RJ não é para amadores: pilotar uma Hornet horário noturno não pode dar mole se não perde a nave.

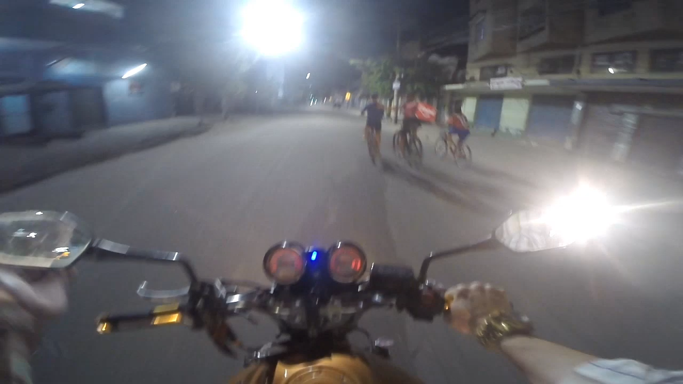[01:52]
E aquilo, galera, que eu sempre falo. Nunca desista dos seus sonhos, dos seus projetos. Acredite, tenha fé. Que Deus é fiel. Ai, o carro voltando, ó. Ó que perigo. Mano, a moto pilota... A moto corre muito, galera. Às vezes a galera fala que... Ah, tu tá correndo. Mano, não é correndo. Primeira marcha dessa moto, ela chega a 105km. Eu te pergunto, tu para no sinal vermelho?